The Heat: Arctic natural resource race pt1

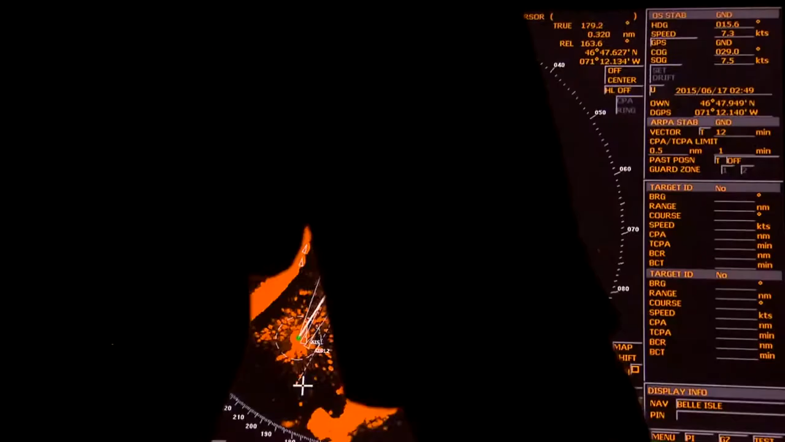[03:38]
It will tell us here on the ship what kind of ice concentrations, ice types we can expect along our route.